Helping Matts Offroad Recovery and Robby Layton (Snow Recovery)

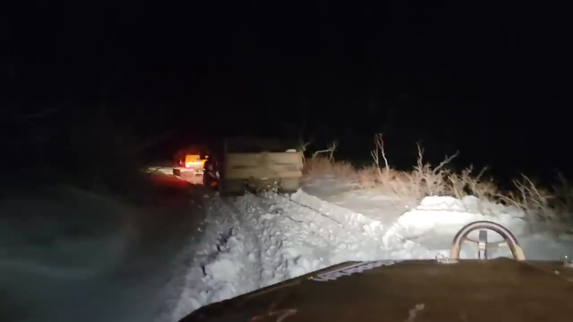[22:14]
Okay, so Lizzie's following me in the Dodge. There's the 550 right there. Matt's pulling it. And the skid steer, you can see the lights way up there in front of us. So, everything's heading out. Everything has made it. Well, it's moving anyway. So we're heading down to the trailers. Oh, looks like we're at the trailers.